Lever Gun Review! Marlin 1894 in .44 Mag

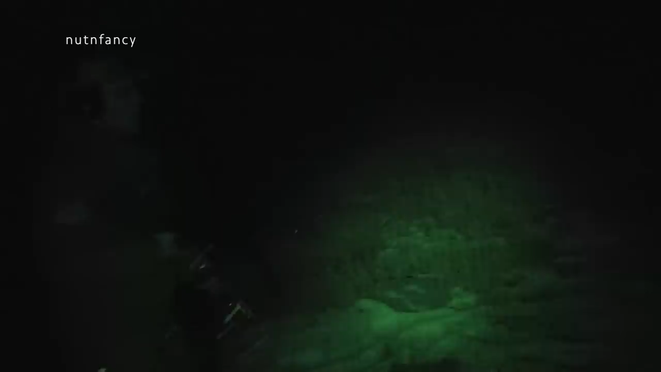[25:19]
We can't afford that. But we're shooting Federal. Yeah. We shot some Winchester 44 Mag out of it. And a pussycat. Easy to hit with? Totally. Even at night. How about at the 75 yards on that small Levaroy? It seemed like you were tagging that pretty good. Yeah. And he did. Was it night you shot it? Yeah. Yeah. It was like dusk when we had first started. Once you remember how the sights work.
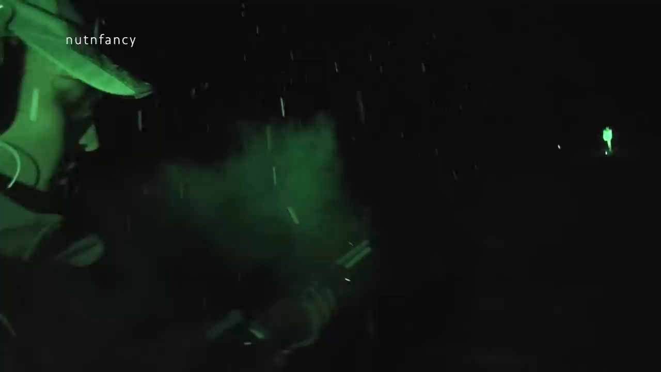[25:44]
Because in low light it is a little tough to figure out where the alignment is. That's right. I was shining the light on this back aperture so you could see it.